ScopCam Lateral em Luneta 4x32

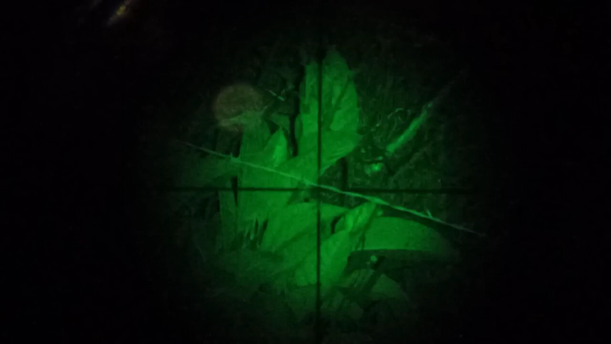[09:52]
Tô aqui agora com a lanterna ligada. Celular no Scopecam. Cês tão vendo aí a cruz no retico.
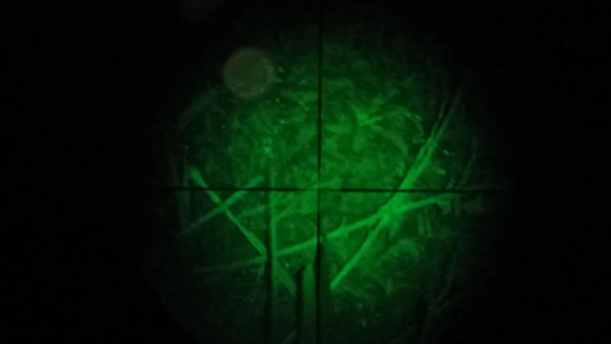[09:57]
E tô olhando pra mesmo lugar que eu tava olhando naquela hora, ó. Ó o cachorrinho ali, ó.
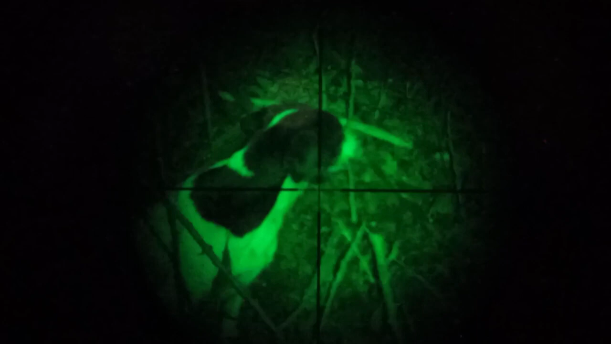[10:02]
Ó o cachorrinho ali, ó.
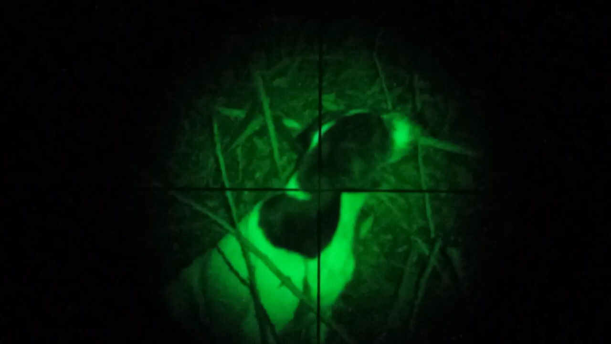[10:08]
Ó, aquela cerca.
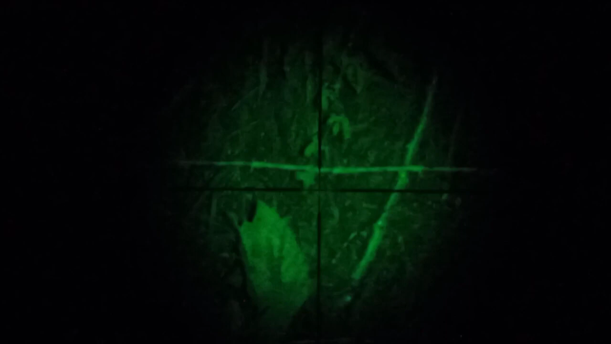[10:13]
Aquela cerca que a gente tava vendo naquela hora. Tá vendo? Dá mais ou menos uns 15 metros daqui, tá, pessoal?
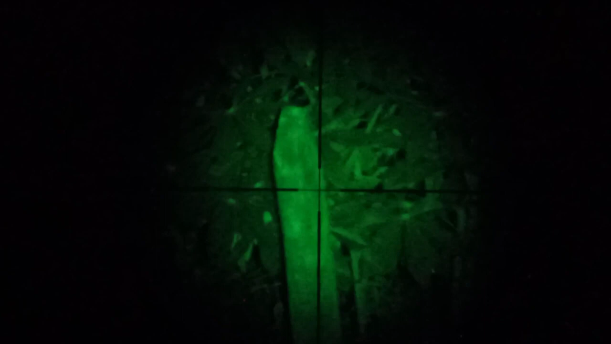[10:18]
Tá cerca ali, tá uns 15 metros daqui, ó.
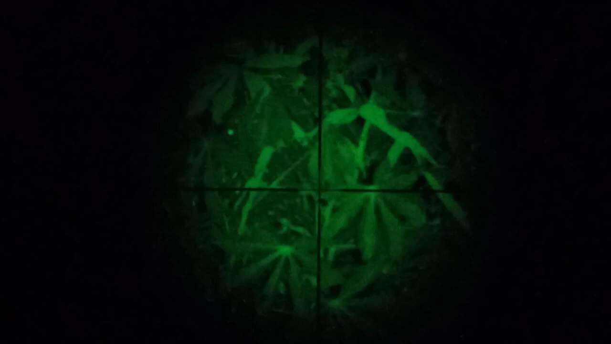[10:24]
Ó a folha da mandioca.
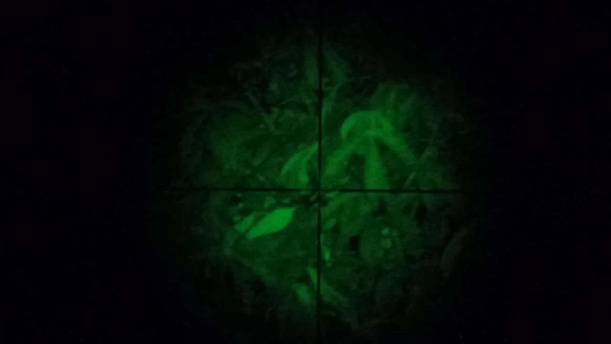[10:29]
Vamos olhar mais longe agora.
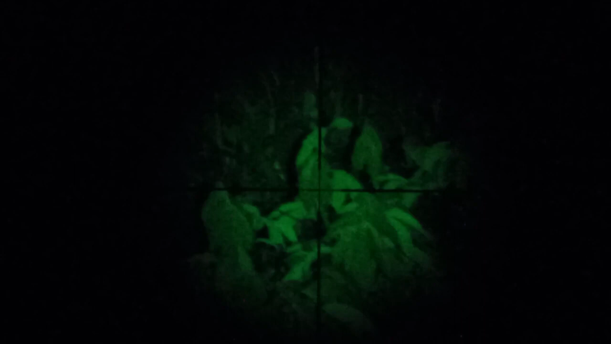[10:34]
Ó. Ó. Ó a mandioca mais longe. A galha, ó. Ó a galha, ó.
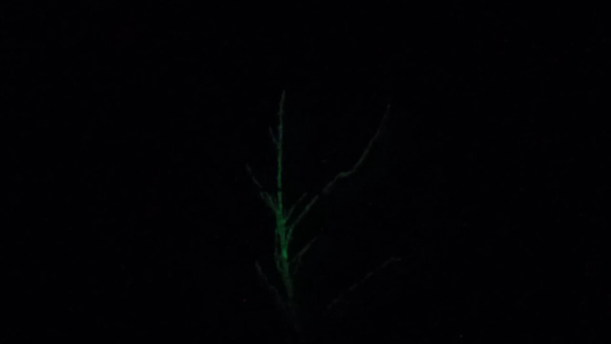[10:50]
Se tivesse um passarinho ali naquela galha, ó. Daria pra visualizar na luneta direitinho com essa lanterna aqui.
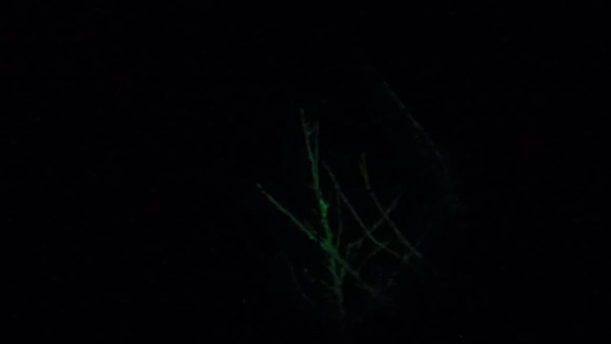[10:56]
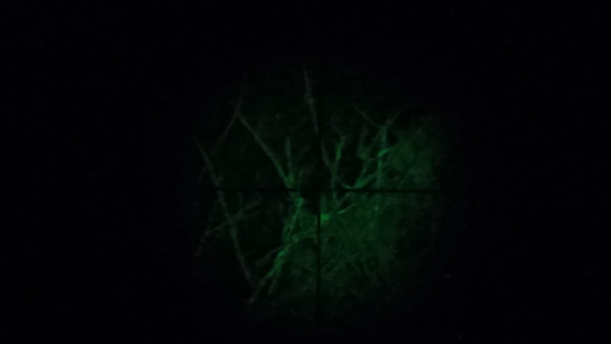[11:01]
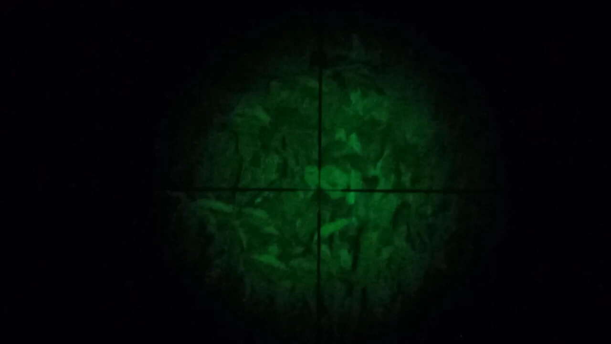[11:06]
Ó, voltar aqui pros 15 metros.
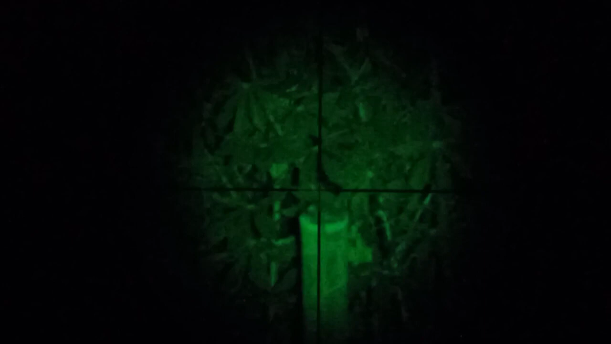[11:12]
15 a 20 metros ali, ó. A gente tá aquele outro moirão da cerca ali, ó.
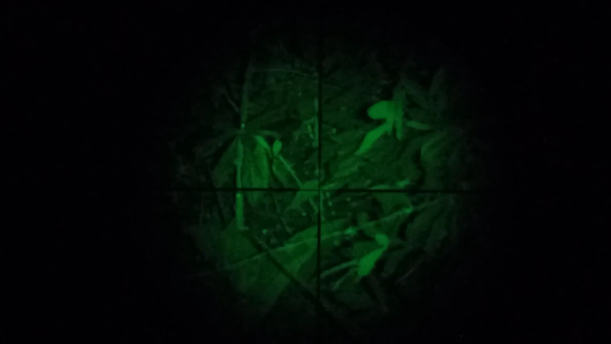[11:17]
Tá um pouco mais distante, ó.
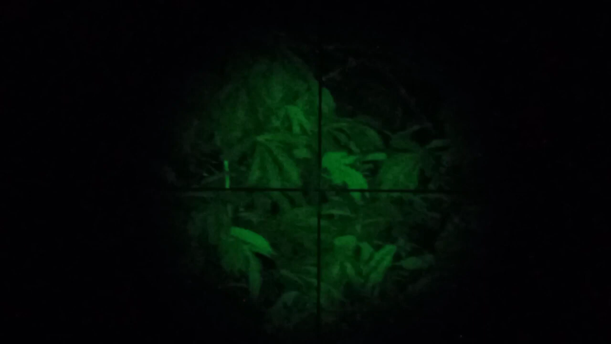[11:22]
Aquele capinho lá tá mais ou menos uns 25 a 30 metros daqui, ó. Pra ver o capinho balançando lá, ó.
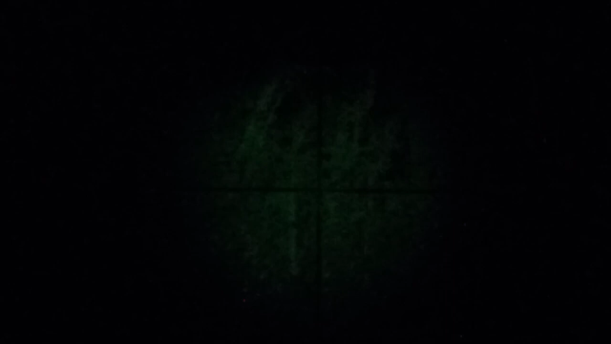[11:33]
Ó o cachorrinho.
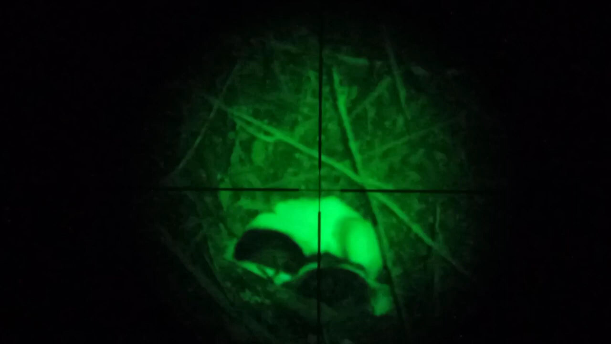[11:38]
O cachorrinho tá mais ou menos aí uns
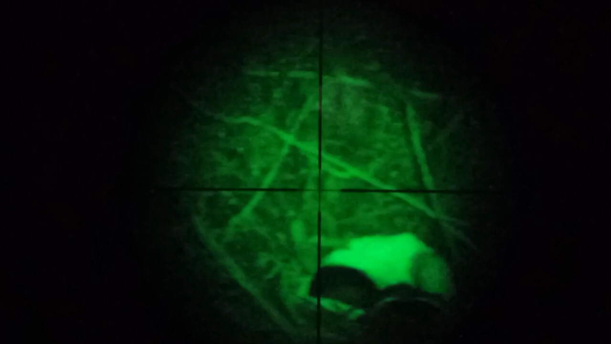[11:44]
15 a 20 metros daqui também. Uns 15 metros mais ou menos.
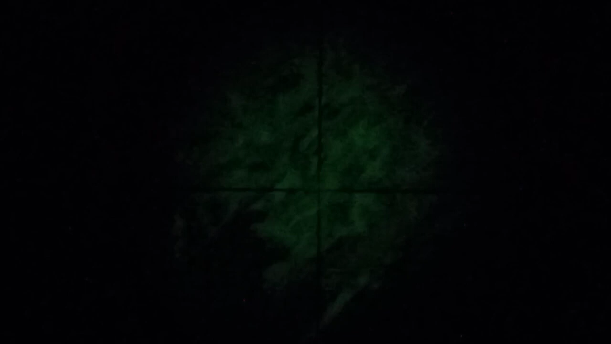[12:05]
Aquela árvore tá mais ou menos uns 30 metros daqui, pessoal. Olha lá.
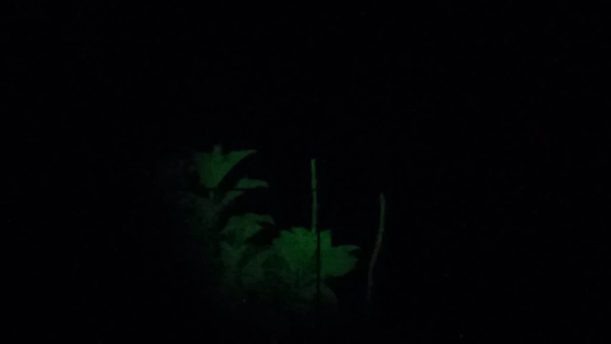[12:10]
Pra ver o galho dela direitinho, ó. Se tivesse um animal ali, por exemplo. Daria pra enxergar, né? Uns 30 metros daqui. É o mesmo local que eu tava visualizando naquela hora, pessoal. O capinho.